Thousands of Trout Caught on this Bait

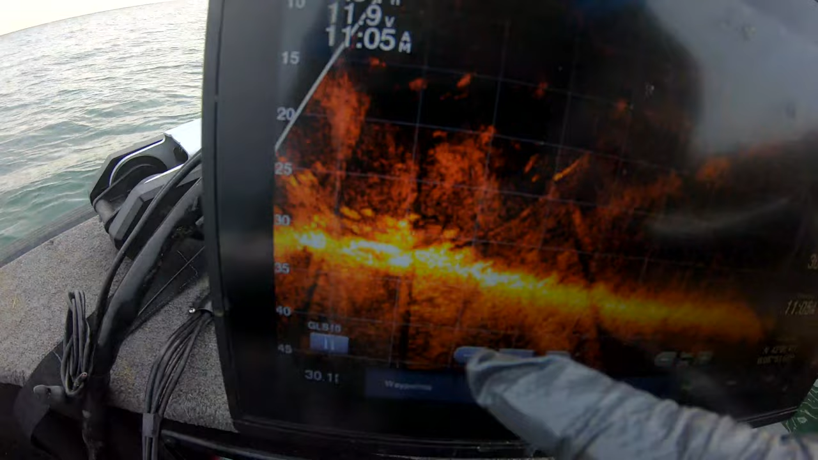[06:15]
it's chilly out here i'm seeing some fish right here near the bottom i don't know if you can see that on the live scope so what we're going to do is we're going
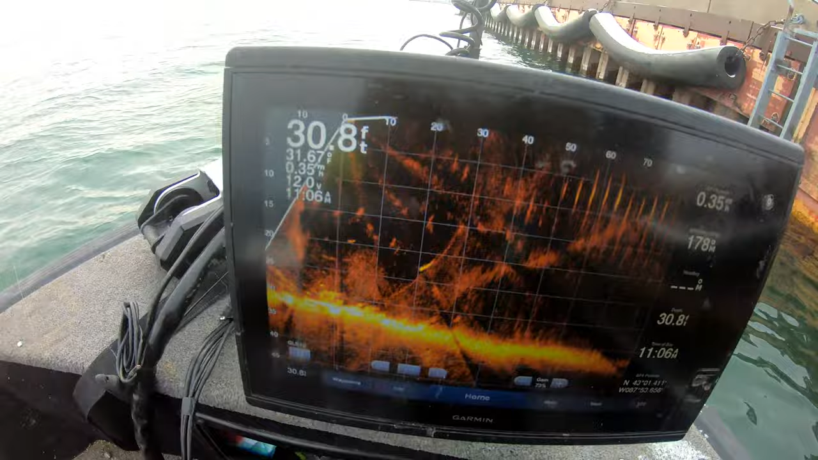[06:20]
On screen: depth 30.8 ft
to drop down and show you a couple rods and baits that we're going to be using here all
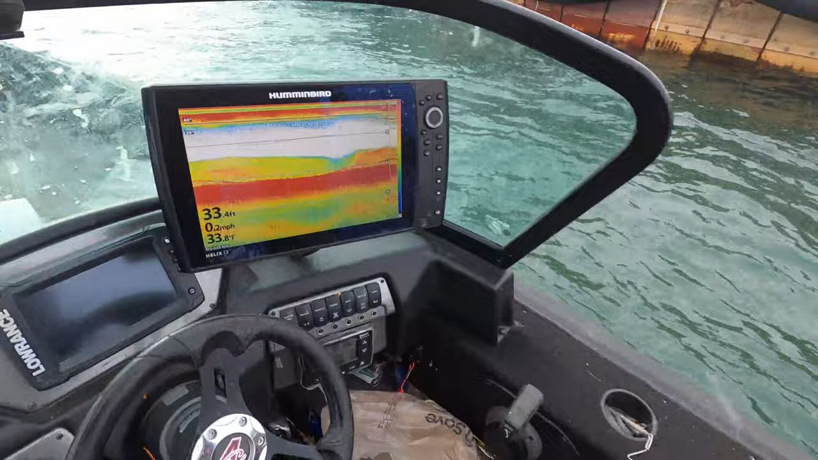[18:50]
On screen: water 33.8°F, speed 0.2 mph
are fishing in 33 feet of water right here off the discharge in the milwaukee harbor guys